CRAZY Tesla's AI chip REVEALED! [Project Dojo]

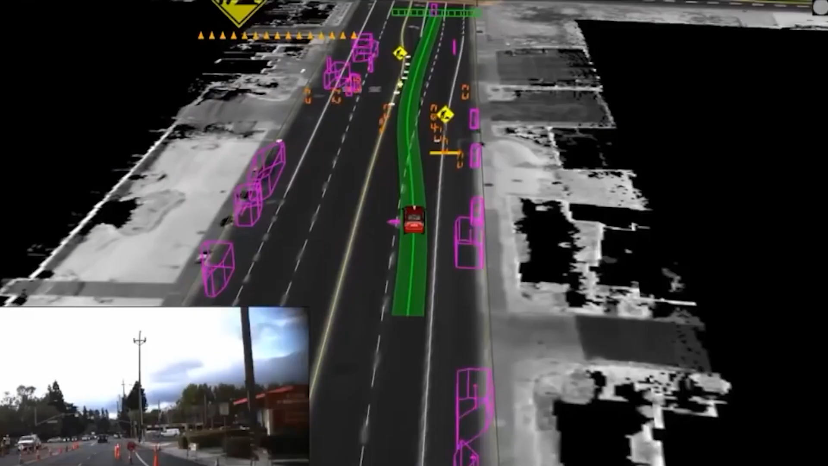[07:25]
Unlike many self-driving car companies, Tesla does not use LiDAR, a more expensive kind of sensor that can see the world in 3D.